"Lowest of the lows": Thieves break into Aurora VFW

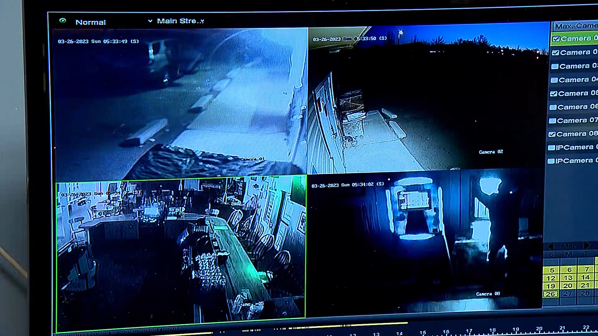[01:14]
It only took the crooks about four minutes to get what they came for and leave.